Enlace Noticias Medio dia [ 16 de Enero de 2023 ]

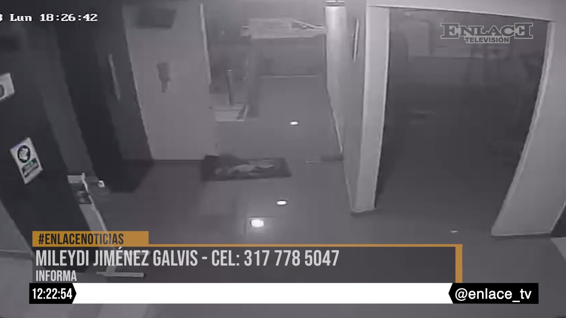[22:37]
En este registro de video de cámara de seguridad de un conjunto residencial, quedó grabada la forma como este sujeto se llevó dos bicicletas,
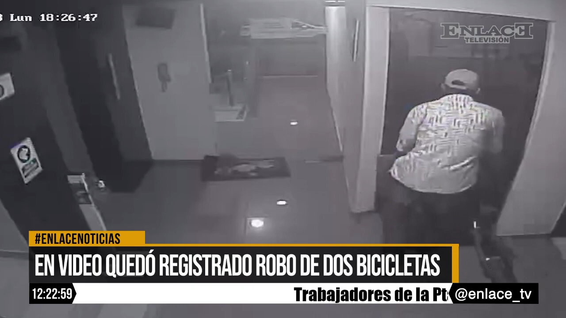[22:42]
según su propietario, con la complicidad de alguien más. El sujeto se toma todo el tiempo para cometer su fechoría, conociendo ya las autoridades de este hecho delictivo, al ser formulado la denuncia respectivamente. Esta situación se dio el fin de semana en Puente Festivo, ahí tal cual el 9 de diciembre, como lo muestra el video.
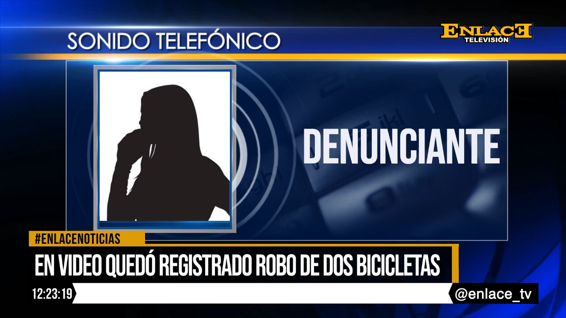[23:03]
Alguien al parecer, con ayuda de un residente del edificio, le permitió el acceso a este ladrón, que no es la primera vez que entra al edificio.
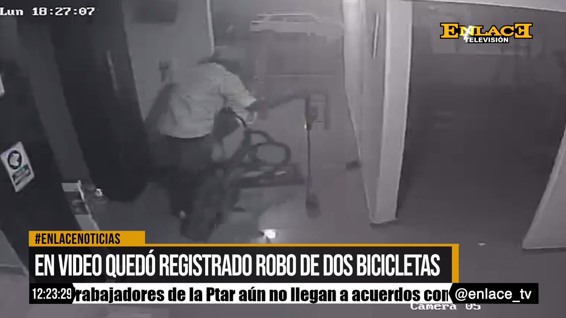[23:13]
Y hurtó las bicicletas de los niños, tal cual como está la referencia que yo les tengo en el estado.